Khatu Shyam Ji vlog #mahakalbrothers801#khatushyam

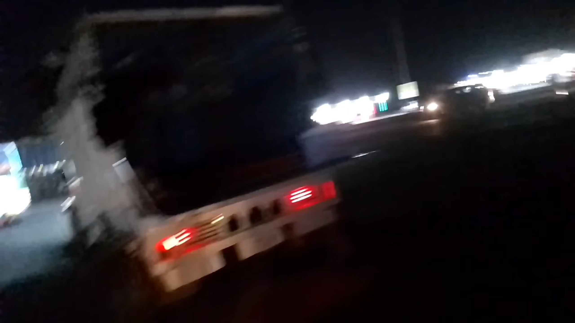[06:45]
सब जा रहे हैं सब वक्त है लम से देखो सब खाटू जा रहे हैं तो क्या ही सीन है मेरे भाई क्या ही सीन है देखो ले ले ले
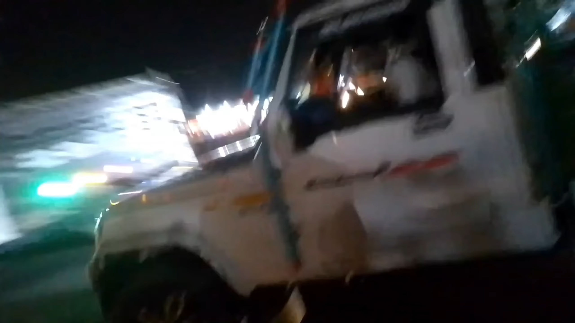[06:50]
क्या ही सीन है यार ओसम गाइस ओसम
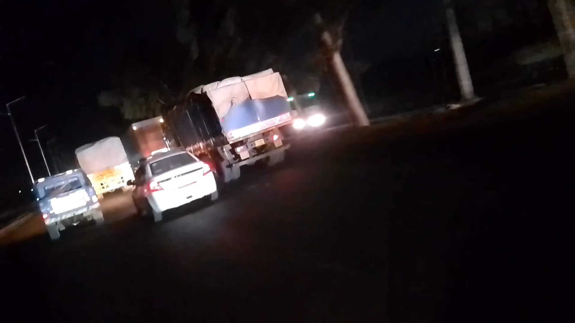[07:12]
इसकी तो जान दो आप आज को टेंशन पीछे से कौन चल रहा है तो पीछे कुछ दिख नहीं रहा
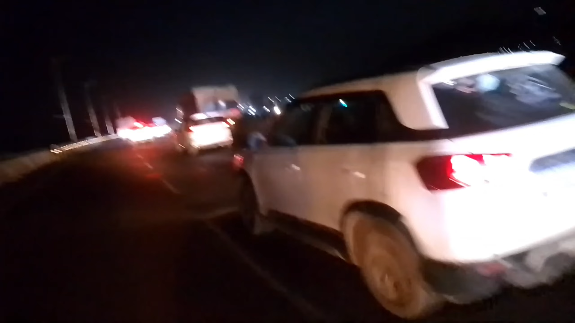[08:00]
सीन है गाइस क्या ही तो आप फेस तो क्या दिखाएंगे यार रात हो रही तो आप ऐसे बजे लो NH8 के बजे लो आप देखो सब जा रहे इतने भक्त हैं तो DJ बज रहा है
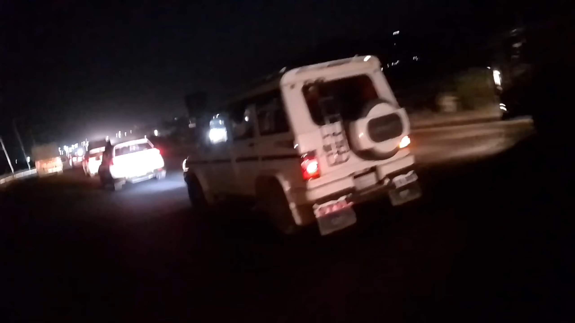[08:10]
तो गाइस मेरा मन तो भर रहा है डांस करने का क्या ही बताऊँ आपको मैं म्यूजिक बज रहा है देखो आपको साउंड आ रहा होगा
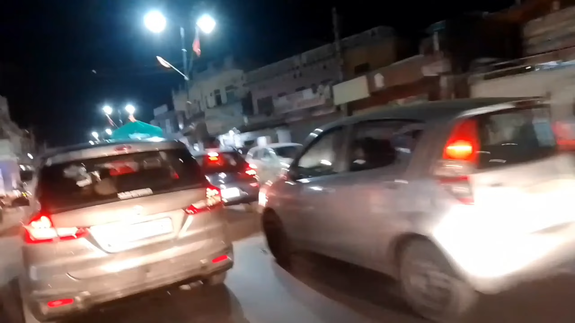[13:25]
जाने करियो पर तब पूरे जाम खाटू शाम के जा रहे सब हाँ सब खाटू श्याम जी देखो भक्त
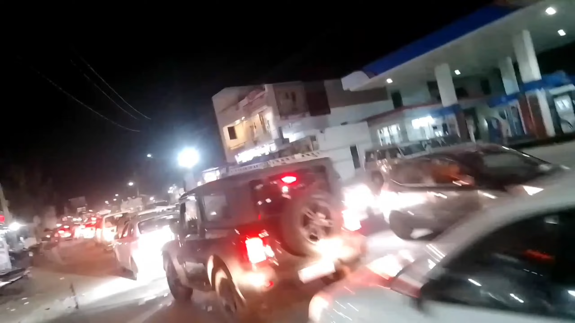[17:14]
दो ही आ जाएंगे हाथ मारे थे यार, चलो हाथ ही फोन छे यार अजीत में इतना खतरनाक जाम लगा हुआ यार,